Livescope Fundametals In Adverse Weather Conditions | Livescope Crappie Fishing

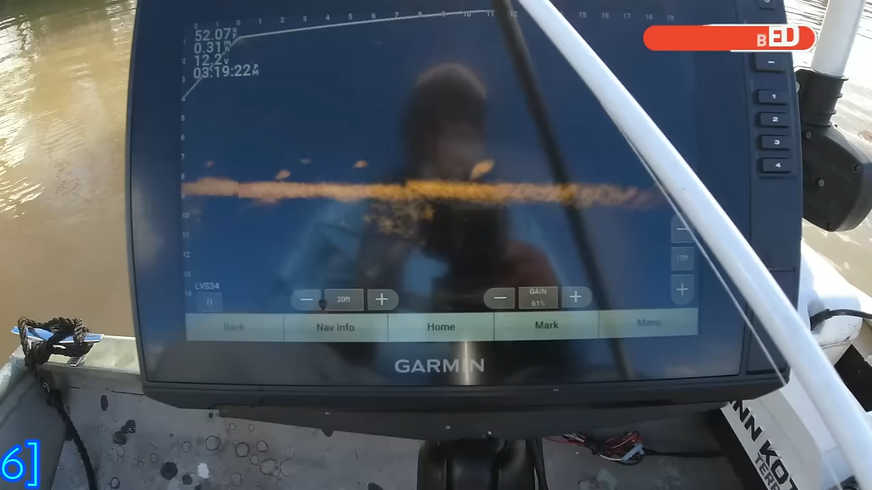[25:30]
Look like our next target right there. Look like our next target right there, y'all.
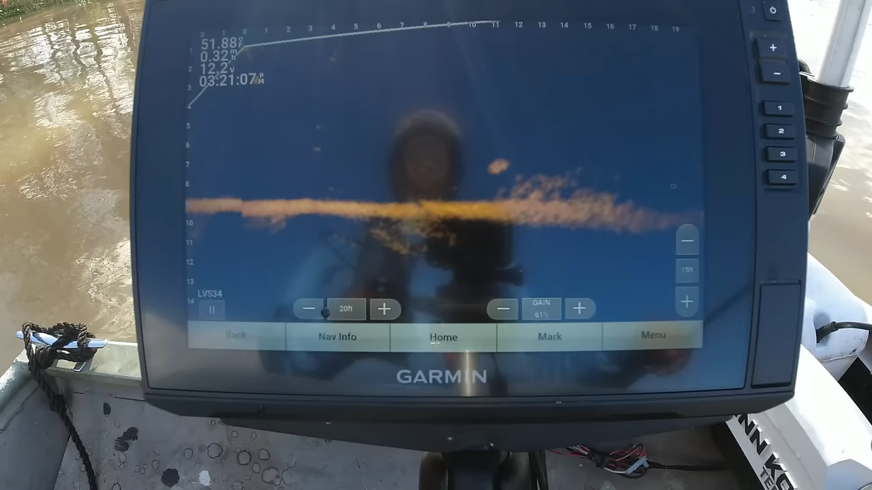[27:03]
One sitting right there by that little structure. Like he's getting ready to disappear into it.
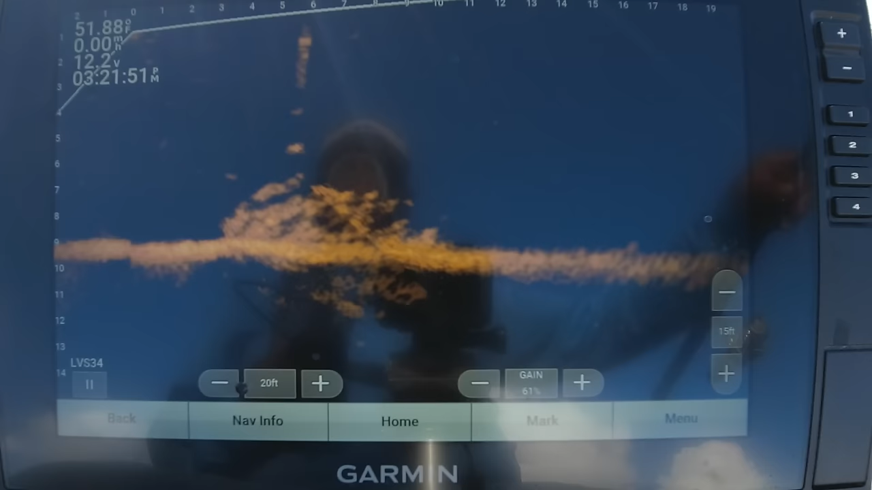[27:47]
There we go.
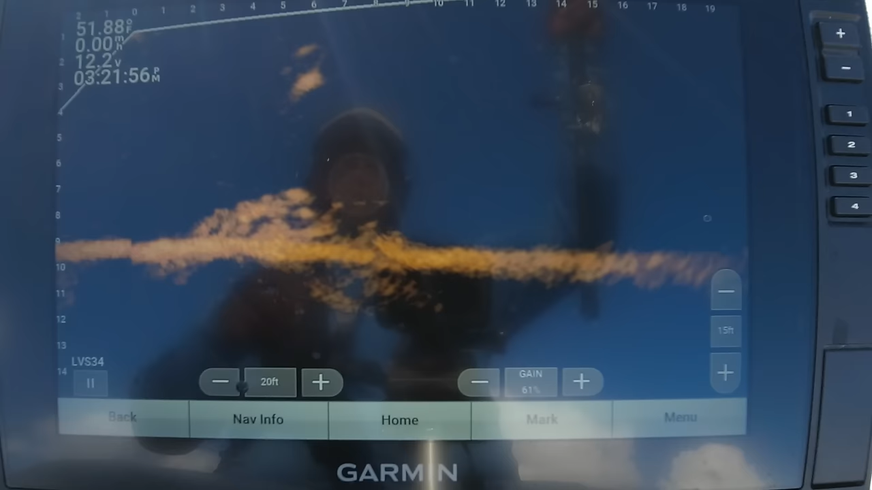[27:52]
On screen: water 51.88°F
I mean, he just barely took it in, y'all.
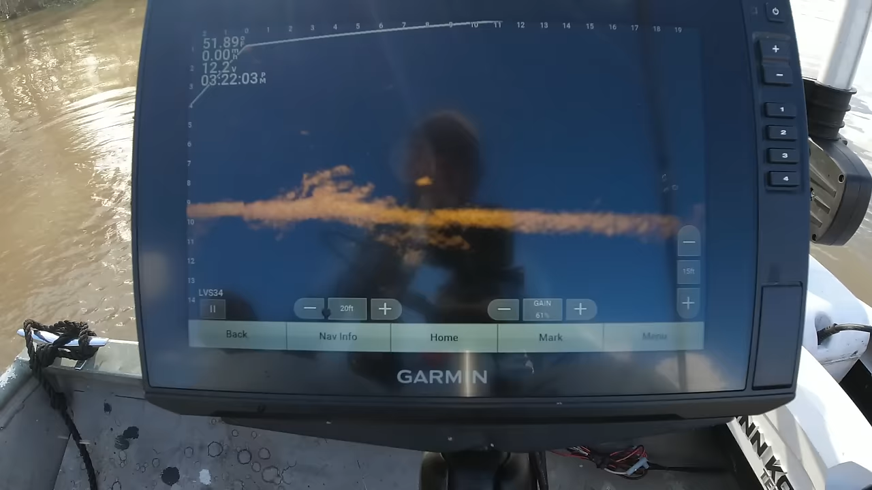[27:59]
But he's a keeper. He's a keeper.
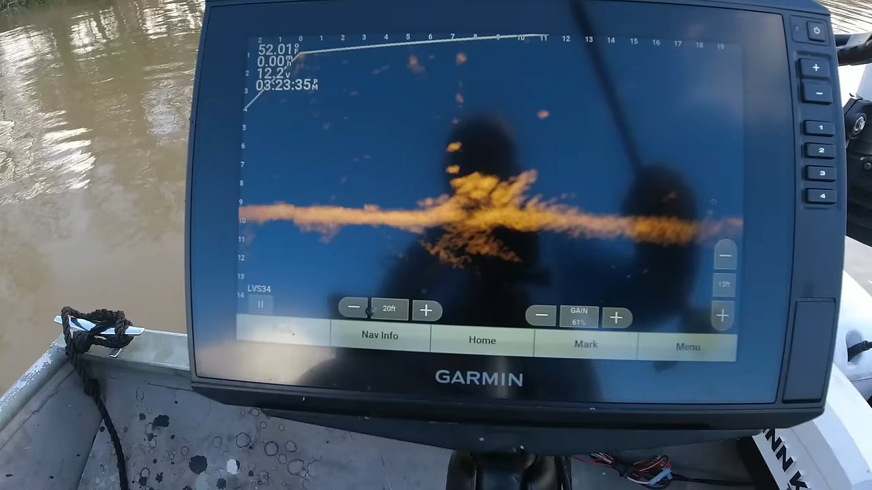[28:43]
Right there at the top. See right there? Almost to it. Come on. Come on. Nope. That's a good fish. Just not gonna do it.
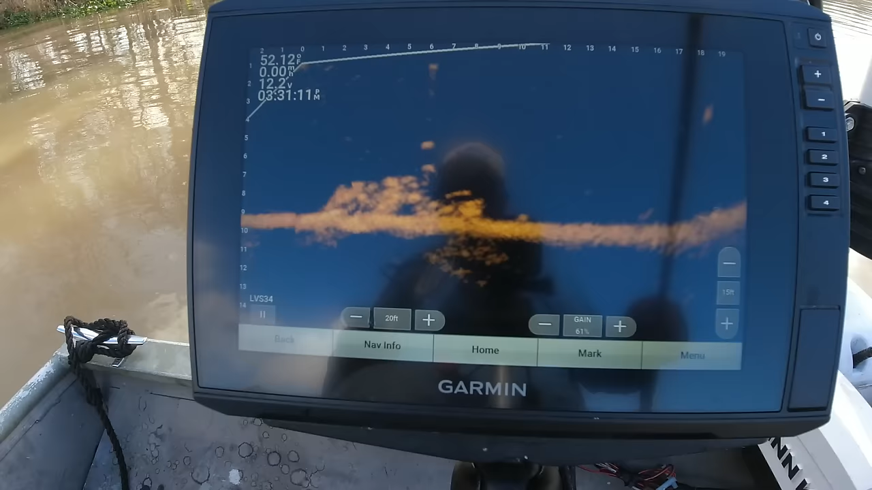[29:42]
Another one over here right on the edge of it. See if we can try him. And this is the reason why I don't run my unit as hot as a lot of people.
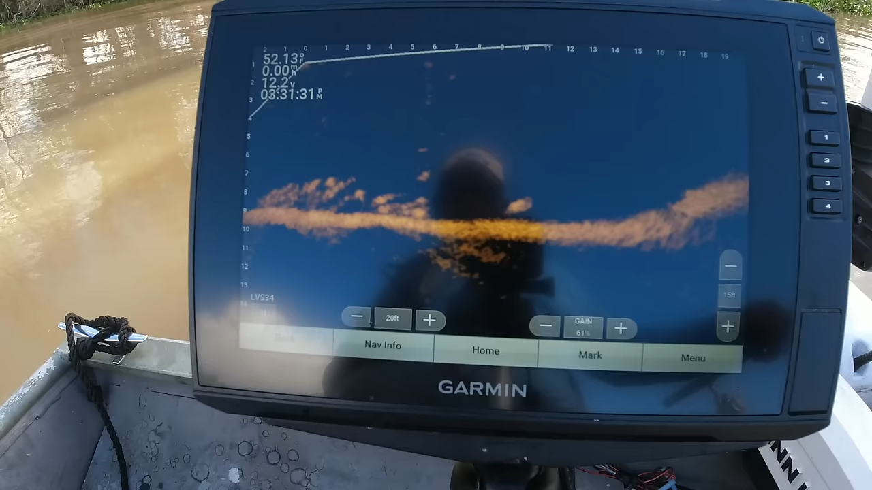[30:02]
Because these fish on this lake, you don't have your unit dialed in to where you can see them in that brush. you're gonna be skunked a lot. I mean a lot.
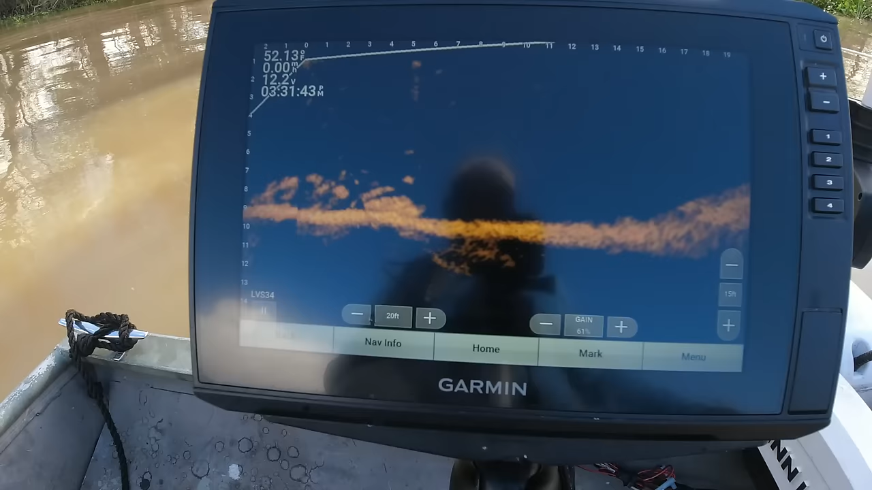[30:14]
Come on out of there. See him moving right there?
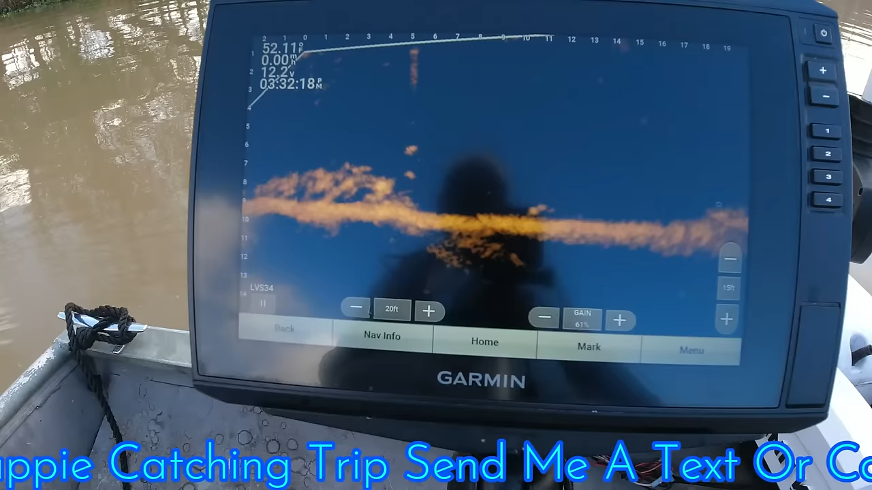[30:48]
I know y'all seen him move then. And that's what you got to look for on this lake.
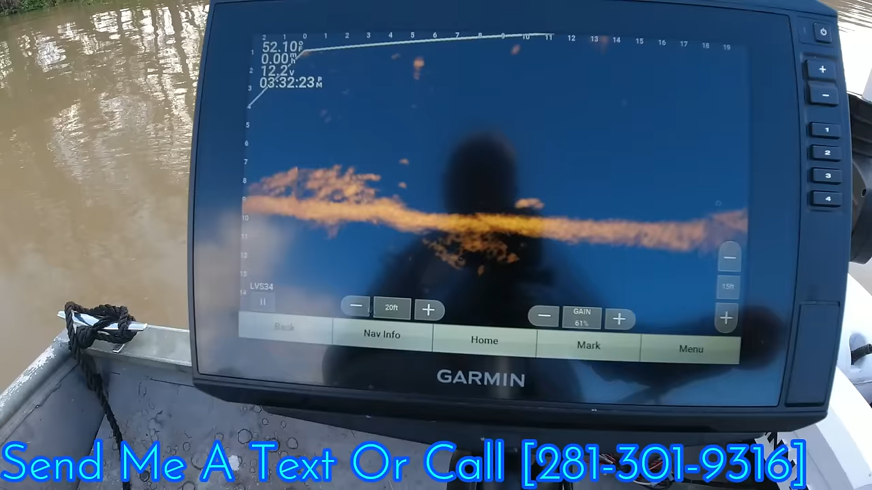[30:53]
I mean, it's just these fish, they're special out here.
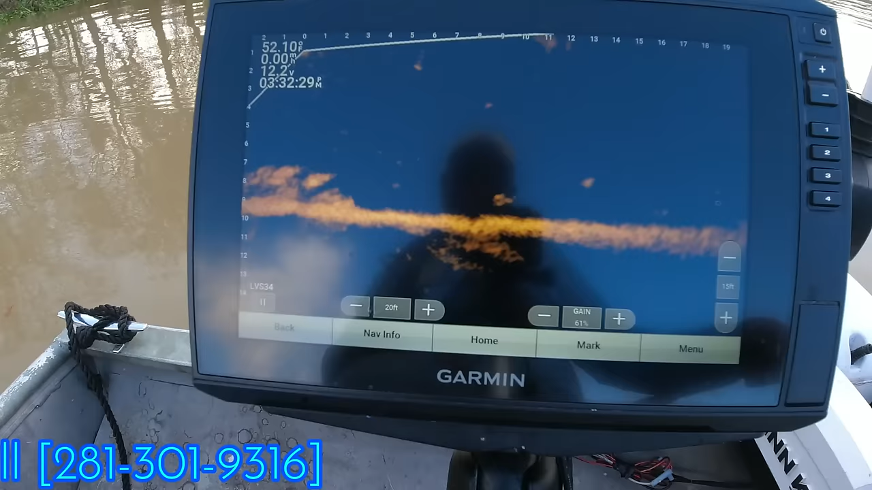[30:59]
You know, they'll dive down on that bottom. And when they do hang on that structure, I mean, they sometimes can be so deep in it. That is crazy.
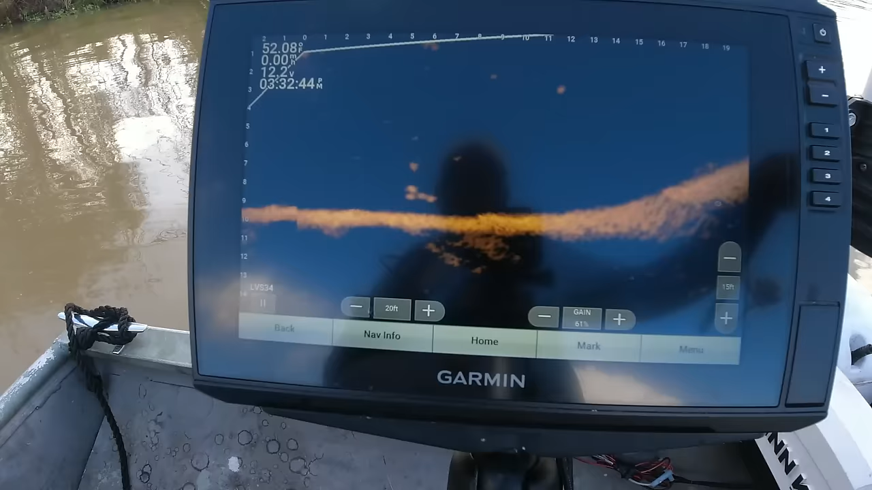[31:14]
That's bait fish there. All right, y'all, on to the next. All right, got a nudge and spotted, y'all. He right up against a little stick up right here,
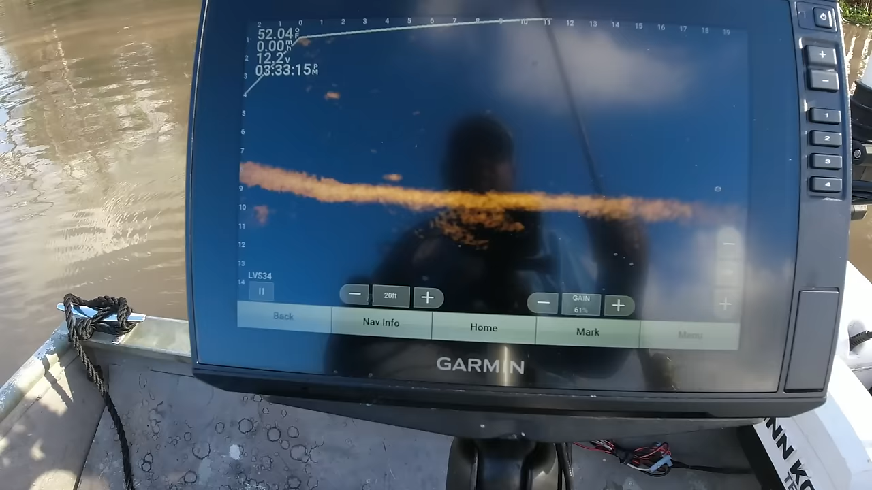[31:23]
all by itself.
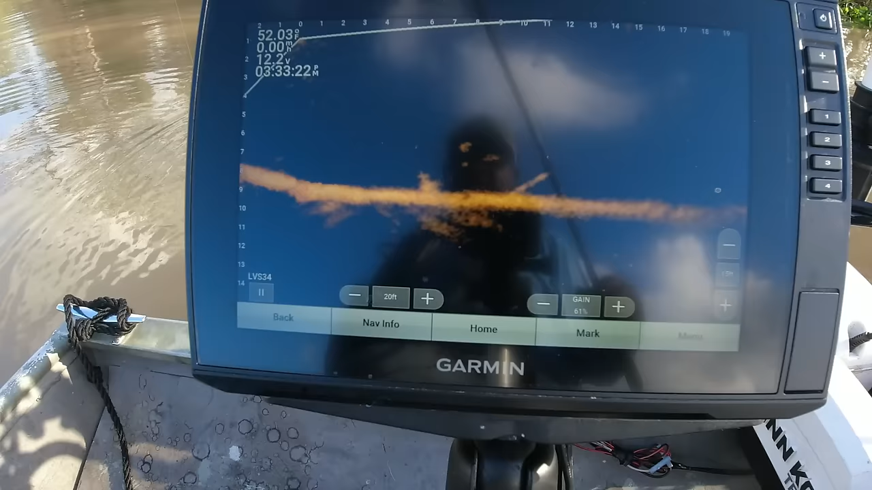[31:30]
See if I can get a good angle at him.
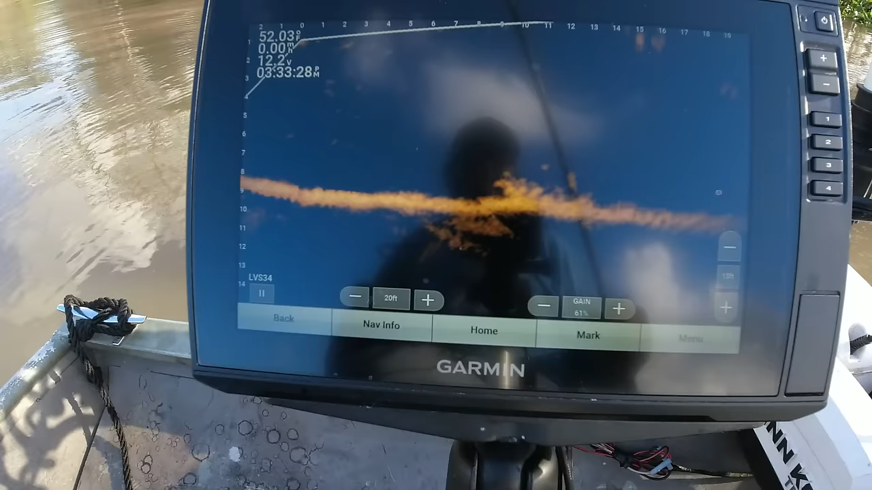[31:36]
See him right there by that little stick up?
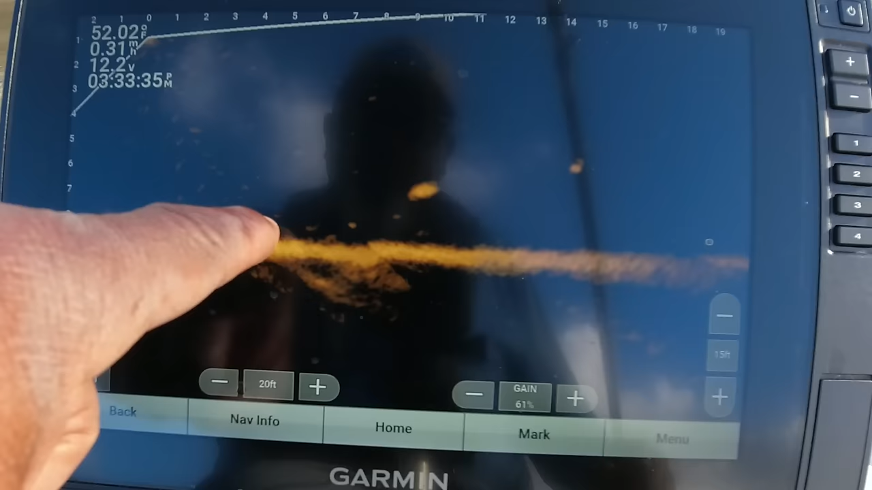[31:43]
On screen: water 52.02°F
Right there. I'm trying to get him to my target range, backing my boat up just a little bit. Oh, there's another one right there too.
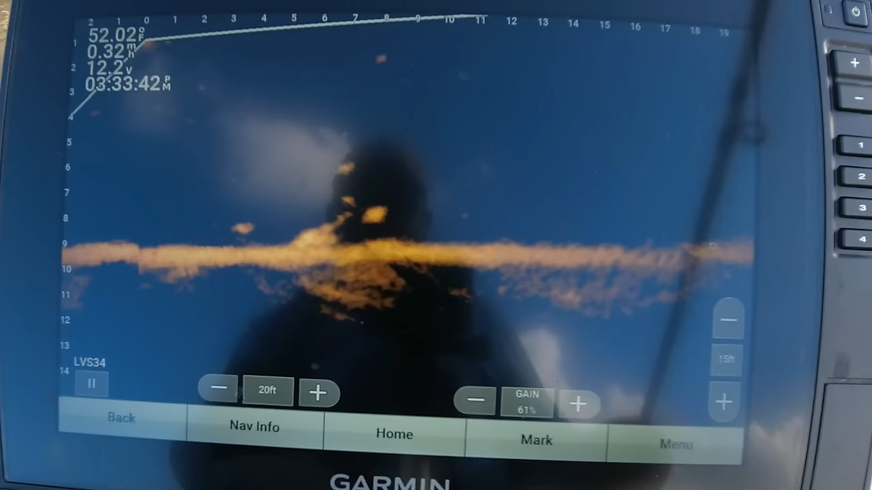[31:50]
On screen: water 52.02°F, speed 0.32 mph
I'm gonna go for that one at the bottom, one that's sitting there. He claiming that territory. He get us stopped. Barely see him down there.